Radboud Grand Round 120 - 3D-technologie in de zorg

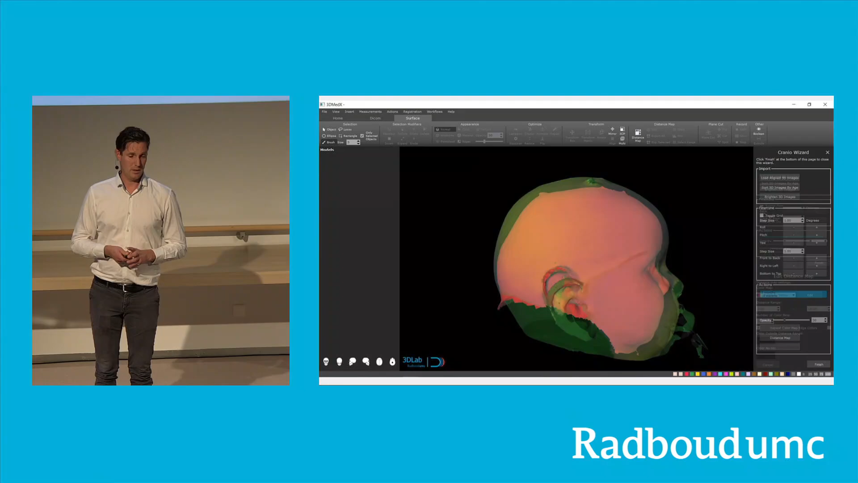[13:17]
We kunnen allemaal mooie kleurtjes aangeven. En hier zie je ook dat dat daadwerkelijk resultaten blijven.